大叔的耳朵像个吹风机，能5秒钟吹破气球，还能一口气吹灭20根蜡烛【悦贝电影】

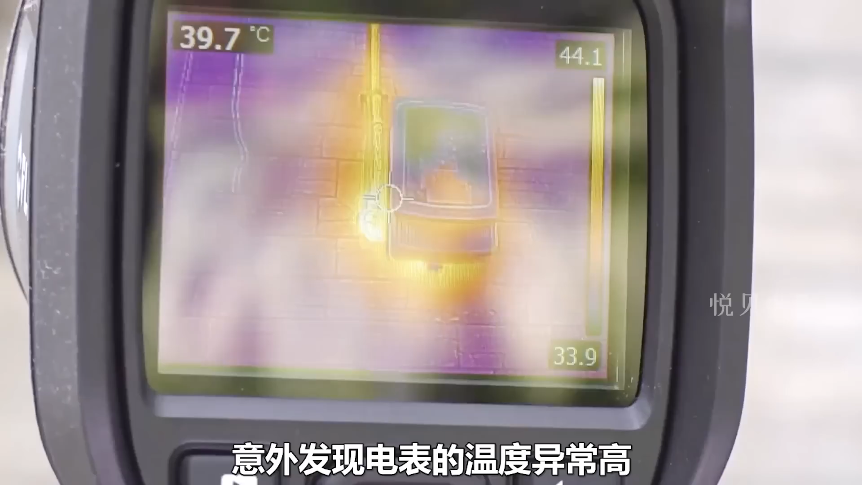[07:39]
On screen: spot 39.7°C
意外发现电表的温度异常高即使在断电后他仍在工作看来这电